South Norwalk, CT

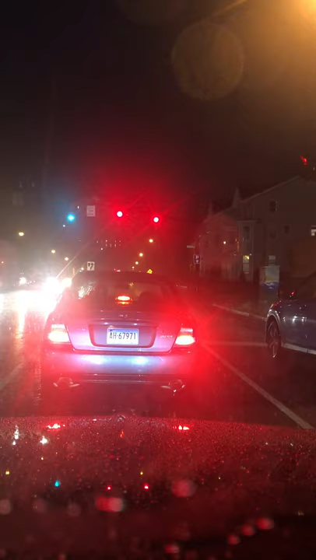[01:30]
and we're headed to the historic South Norwalk a lot of rain coming down from Laura